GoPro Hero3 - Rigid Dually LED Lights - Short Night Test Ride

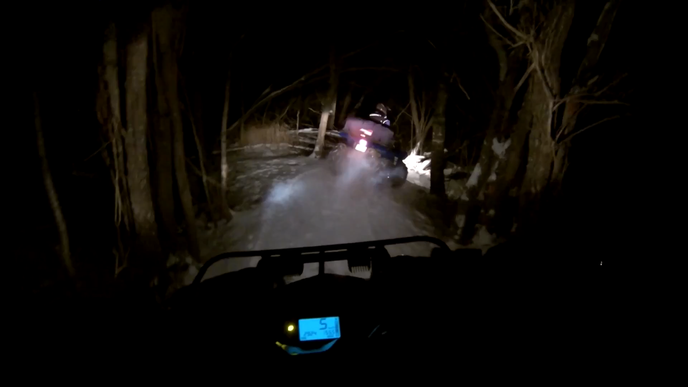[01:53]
Dark out at night around here.
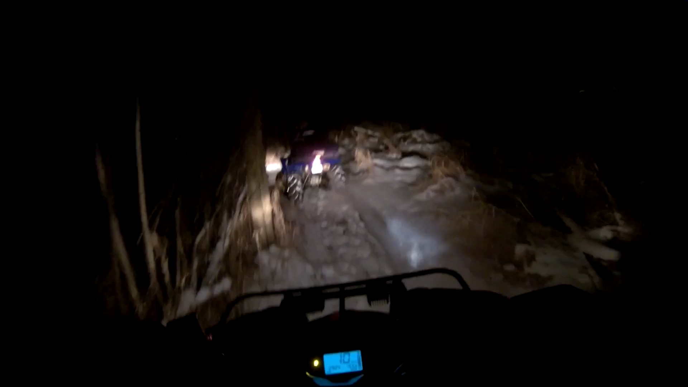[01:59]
I think I'll use a hole. So this is the stock low beam. And there's the high beam. Now my lights. Rigid duallys. They haven't been adjusted or nothing. So I have no idea how they're going to look.
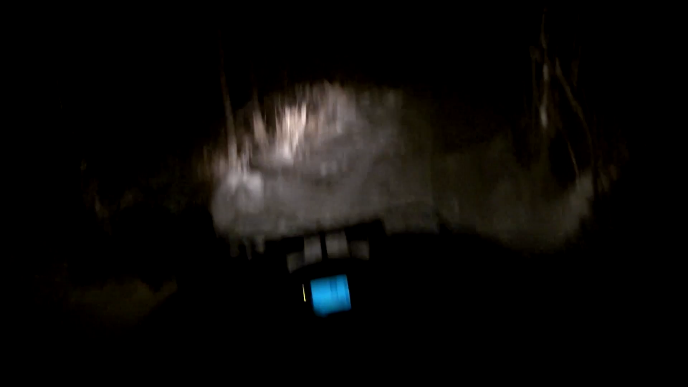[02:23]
But let's just see.
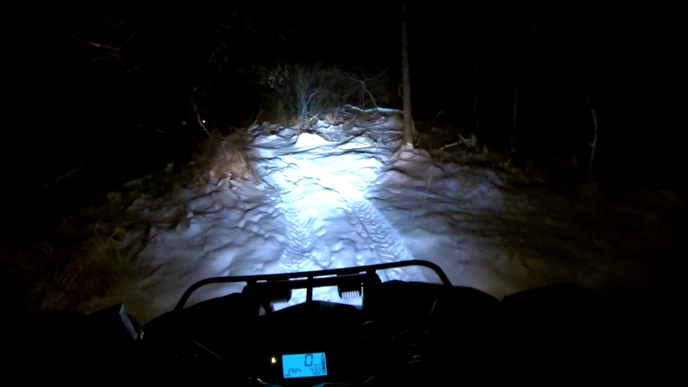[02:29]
Aha. That's a bit of a difference. They could be higher. Not too bad though. Oh yeah. The only way I've got them mounted I can't move them left and right too good. I've got an idea for that but I've never got to try them in the dark yet. Just a little brisk out here. Pretty ruddy in here too.
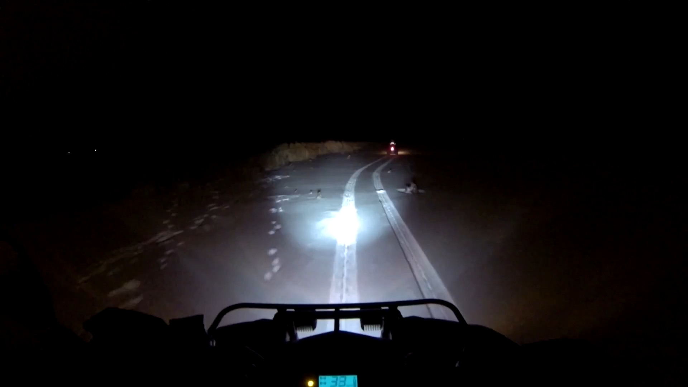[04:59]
There's a cover on here. Should be a trail. But I don't know where. See it? There are the footprints maybe. Follow the footprints.
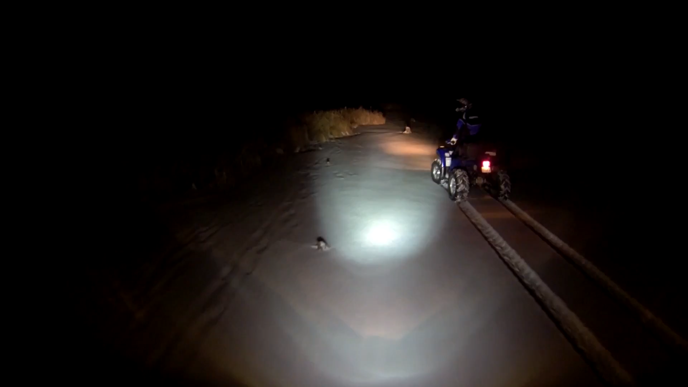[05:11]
In there I think. Looks different in the dark.
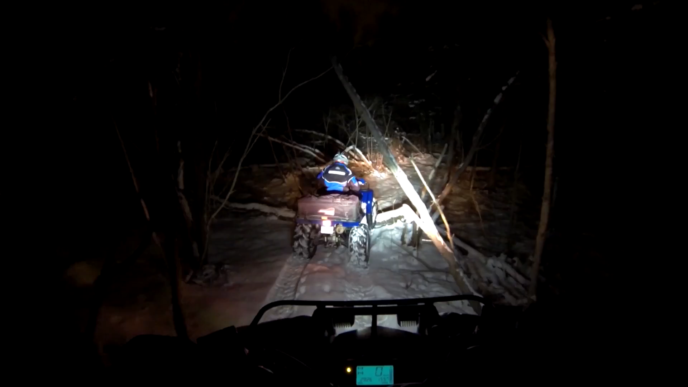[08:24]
Tree down? Nothing. Something. Looks a little different in here in the dark. I think I'm going to need to get some heated drips in the old Grizz. Just been informed by CK that I have some in the closet, didn't even know about it.
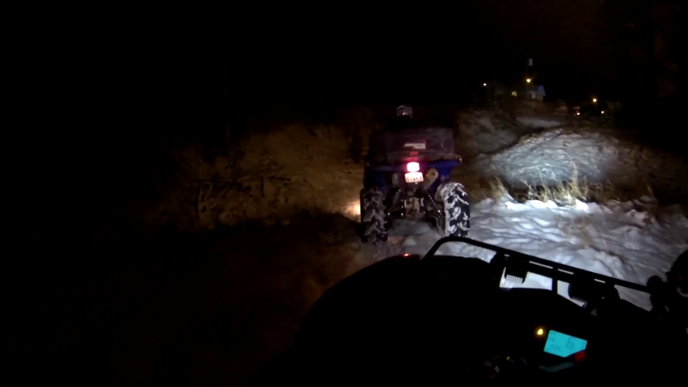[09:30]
Up she goes. Here we go. Slippery too. Eh, nothing to that. No exit. Get some more light through here.
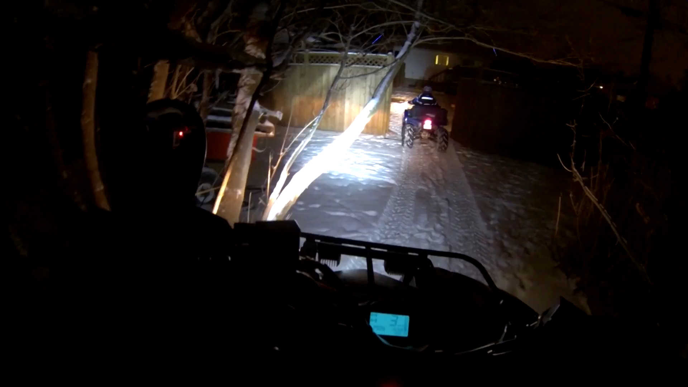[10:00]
It was made for the old Hondas. The Grizz is quite a bit chunkier.